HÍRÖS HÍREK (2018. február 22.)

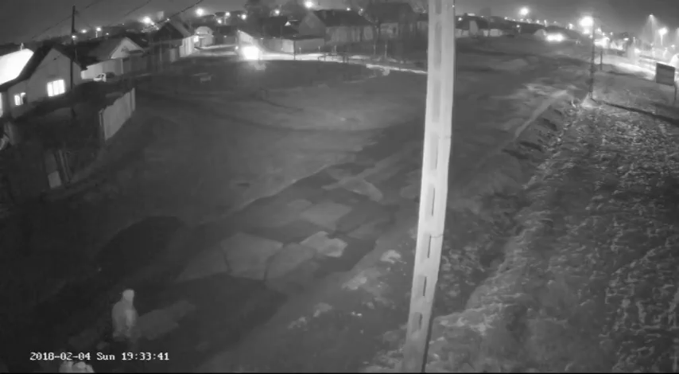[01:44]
hogy a Zöldfa utca Praktiker Áruház mögötti részén található vízelvezető árokban ismeretlen elkövető illegális hulladékot helyezett el. A kamerák felvételein az látszik, hogy az esti órákban a Gödrös Temető utcai játszótér mögötti lakódömbből érkező és ugyanoda távozó ismeretlen félfi egy kézi kocsiról különböző fajtájú szemetet borít le az úttest melletti vízelvezető árokba. Néhány nappal korábban pedig ugyanitt valaki kézben vitte ki és dobta le az árokba az illegális hulladékot.